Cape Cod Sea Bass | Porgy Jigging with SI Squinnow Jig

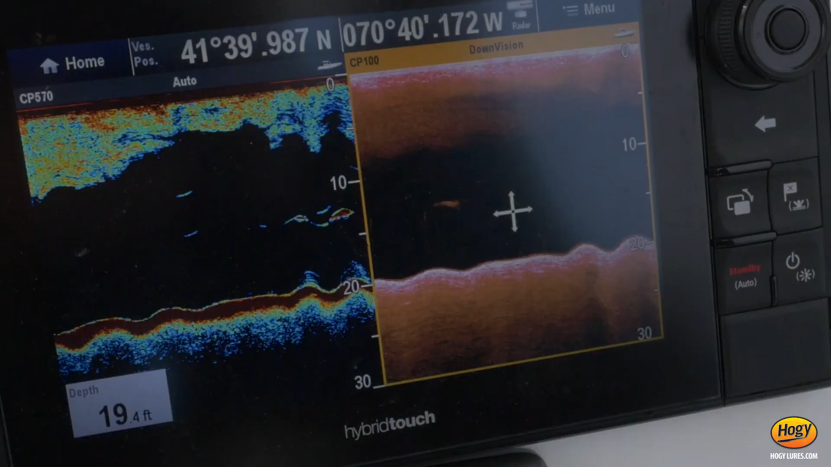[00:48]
On screen: depth 19.4 ft
We're fishing in about 15 feet of water on some structure and there's some sea bass holding.
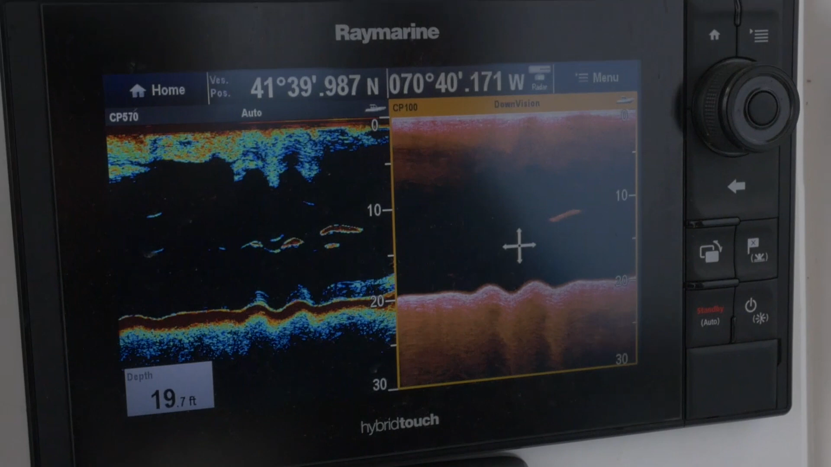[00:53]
On screen: depth 19.7 ft
It makes an excellent inshore ground fishing jig.